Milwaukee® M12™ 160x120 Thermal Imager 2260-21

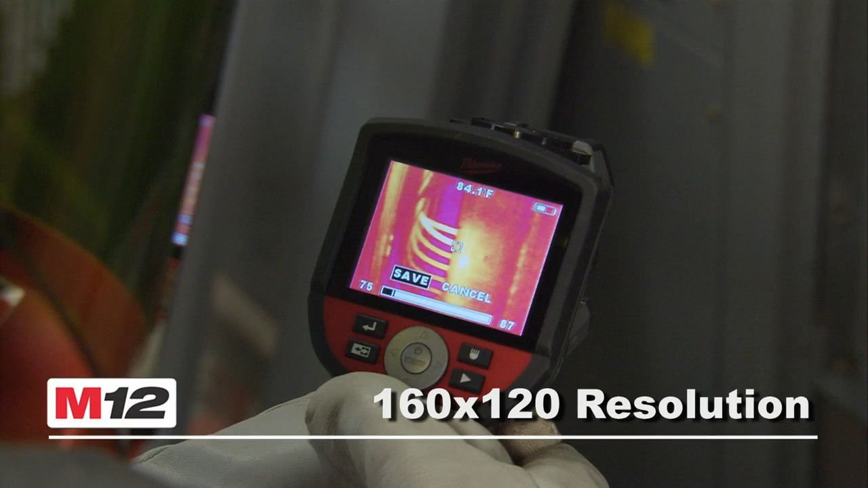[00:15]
On screen: spot 84.1°F
Simple and recognizable key control design plus the ability
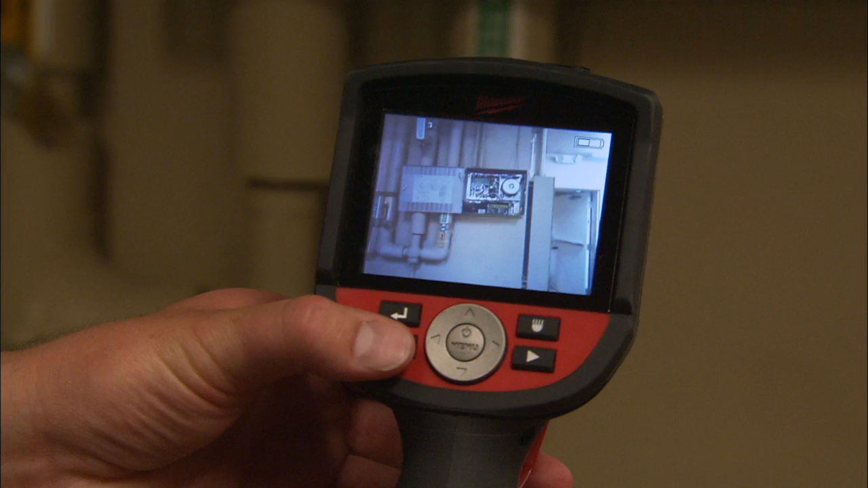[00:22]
to toggle between visual and thermal images makes navigation and image review effortless.
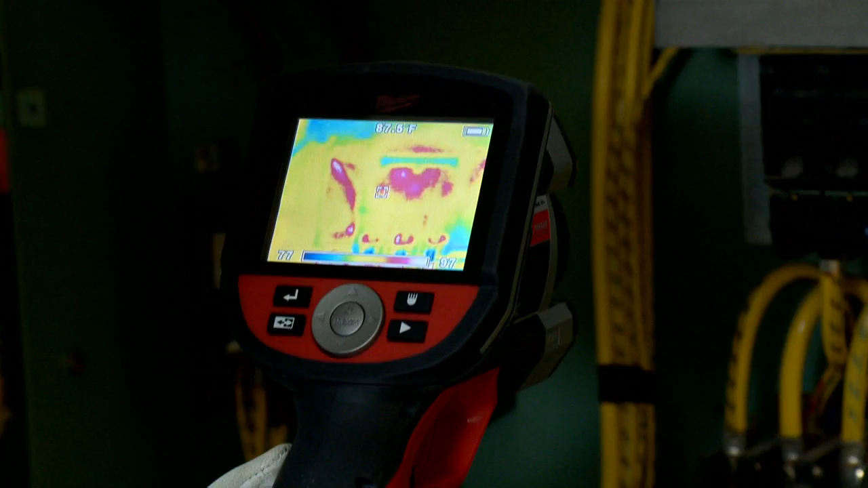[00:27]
The M12 Thermal Imager offers the broadest temperature range in its class,
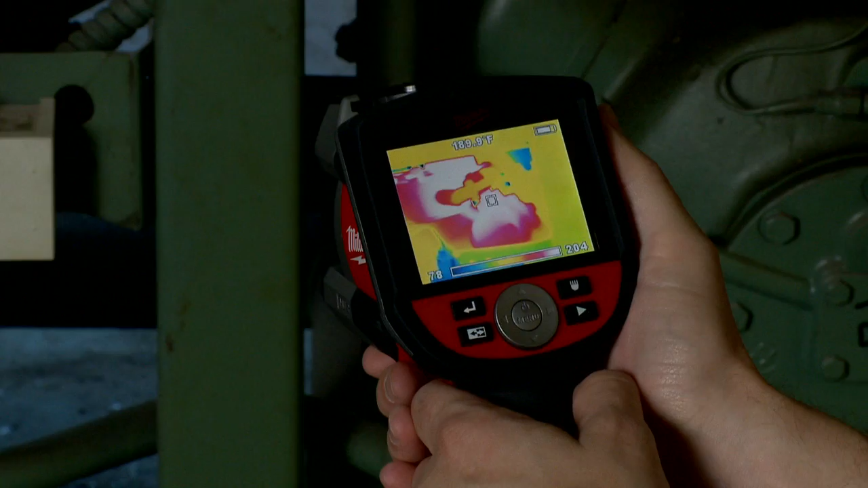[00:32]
from negative 4 degrees to 662 degrees Fahrenheit.
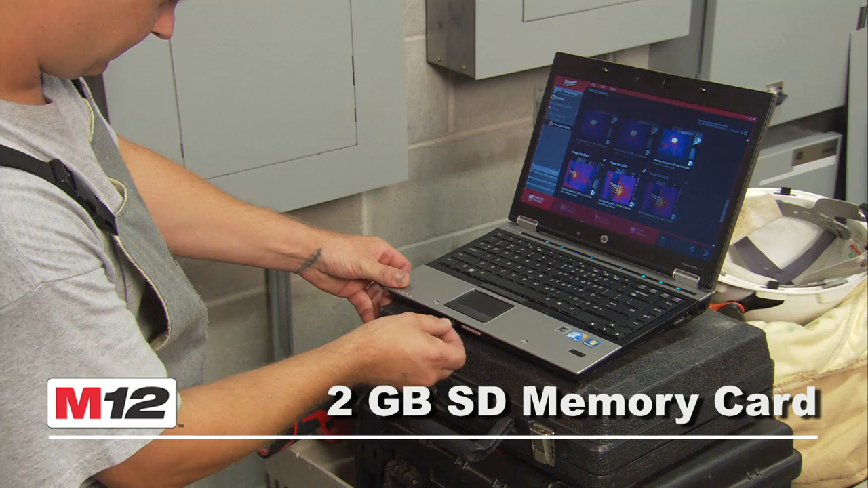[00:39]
A 2GB SD memory card stores all standard JPEG visual and thermal images for added convenience.
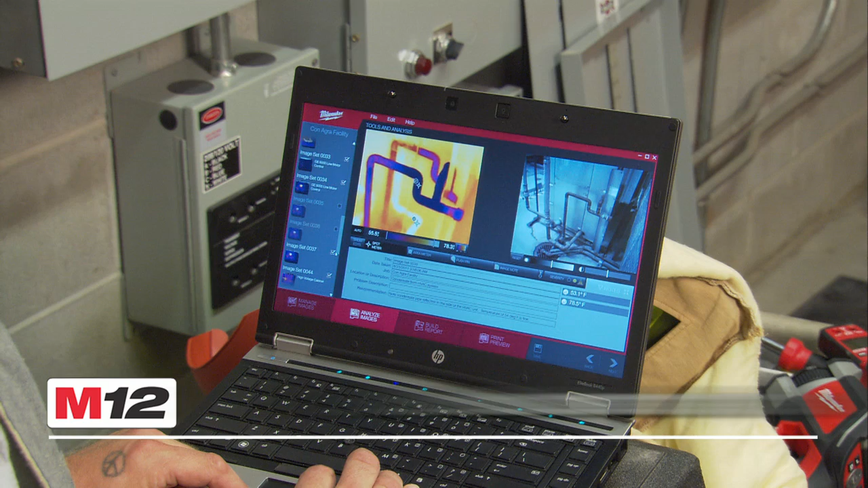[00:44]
Included with each M12 Thermal Imager is the software needed for users to quickly generate reports for your customers.
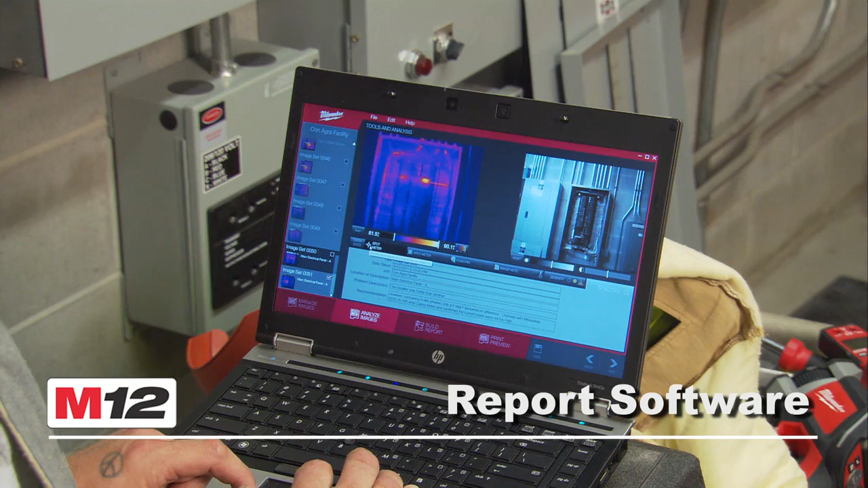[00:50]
The rugged design and rubber overmold means incredible durability